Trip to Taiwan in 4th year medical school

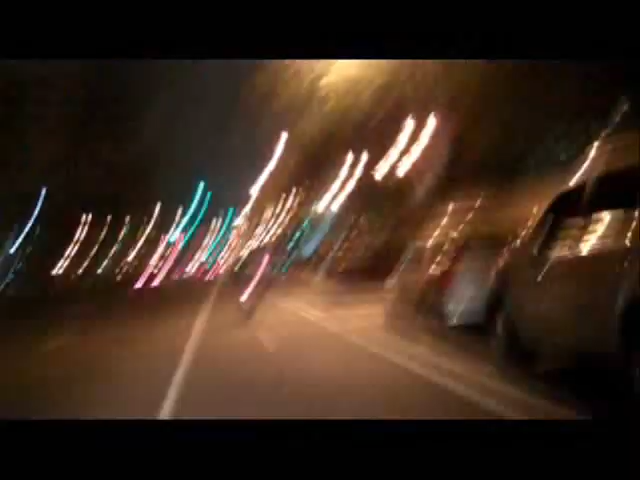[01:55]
Okay, ladies and gentlemen, we are now going pretty fast. But we're slowing down.
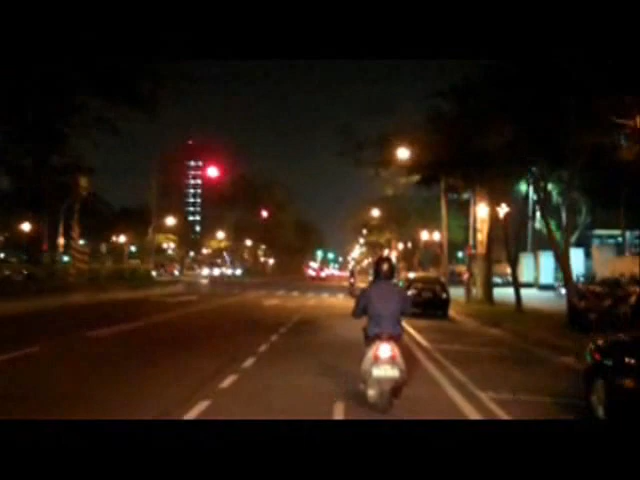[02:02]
40 is like 25 miles per hour. Oh, we were only going 25 miles per hour? We were thinking we were going like 40 miles per hour. We were going 40 miles per hour? No. Okay. You get bluffed. This is not a very stable ride. It fell like 50 miles per hour from my side.